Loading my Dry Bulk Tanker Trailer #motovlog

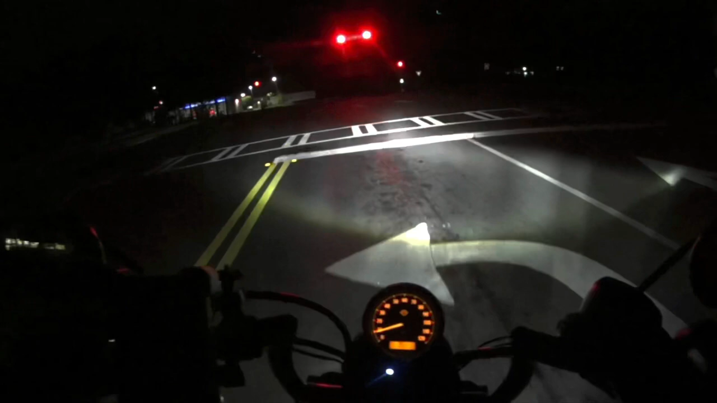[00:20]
This light never changes for the weight of my motorcycle, so we run it.